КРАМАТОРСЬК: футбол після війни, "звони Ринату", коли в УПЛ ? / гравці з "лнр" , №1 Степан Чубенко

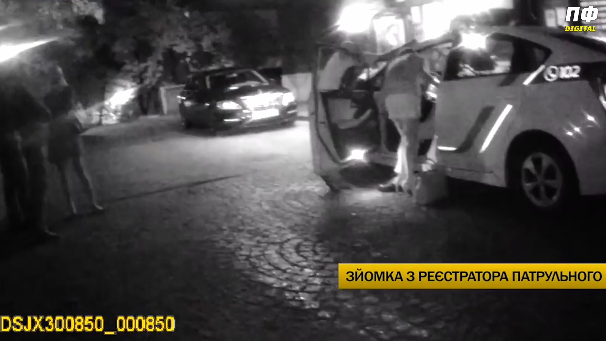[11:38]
Патрульність зупинили в нетверезому стані водія пана мери, який в'їхав у бордюр.